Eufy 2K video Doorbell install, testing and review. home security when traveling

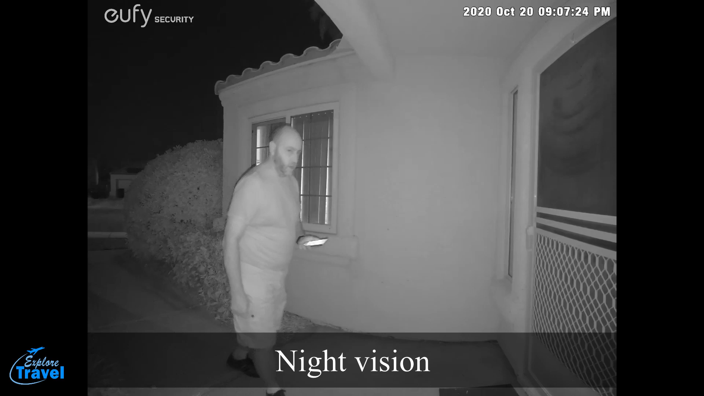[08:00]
Okay. There we go. Now we can see that happened and here we go.
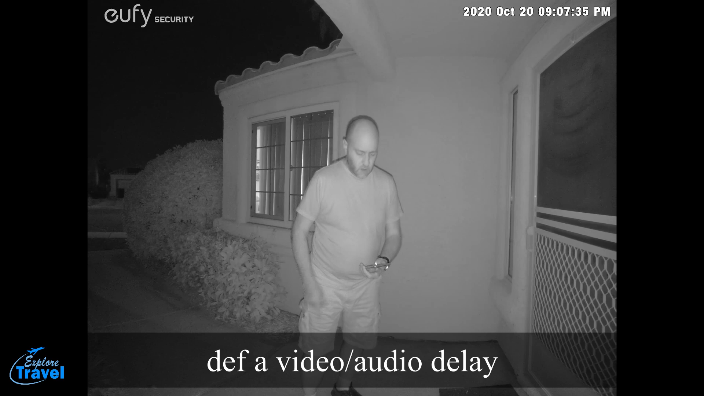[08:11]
So I'm recording what I see on my cell phone and then I'm recording exactly what I've seen with the camera. Okay. Shut the head off. Okay. So now I'm just talking to the camera. Normally I'm going to turn my cell phone off because it was giving light against my face. So if I didn't have any, uh, cell phone on at all,
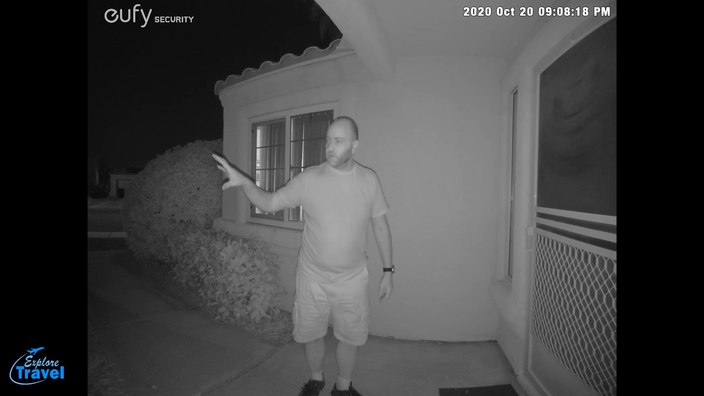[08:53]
So it's not pitch black, but it's dark. And, uh, this is what it looks like. I have, I have a quite dark charcoal shirt on as well as, um, dark, actually black shorts on, uh, tonight. So, um, this is the recording of it at nighttime with the night vision and the audio directly from the camera itself. So anyways, that's an example of, uh, nighttime with light on and nighttime with lights off infrared.